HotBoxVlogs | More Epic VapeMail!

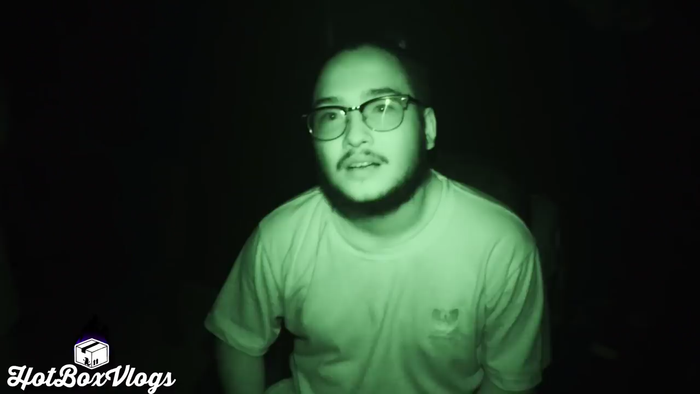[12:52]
Alright, so the power went off. And, uh... Yeah, sucks. We can't film anymore. Anyways, I have infrared on my camera. So, uh... Night vision mode. Let's give it a bit. Nice! I can't see the clouds myself, so... I'm gonna have to look at that in post-production. How is it, man? Tastes good. Can't see the clouds though, but tastes very good.